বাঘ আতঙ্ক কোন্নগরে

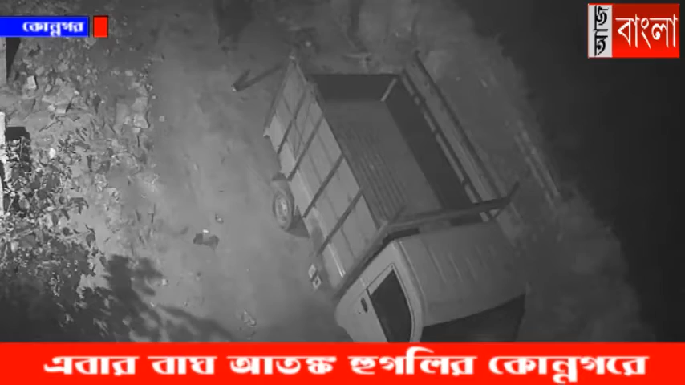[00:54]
স্থানীয় প্রশাসন বন দপ্তরে খবর দেয়। বন দপ্তরের কর্মীরা সমস্ত বিষয় খতিয়ে দেখে। তবে বন দপ্তরের কর্মীদের দাবি, ওটা বাঘ নয়, বড় জোর বাঘদুল হতে পারে।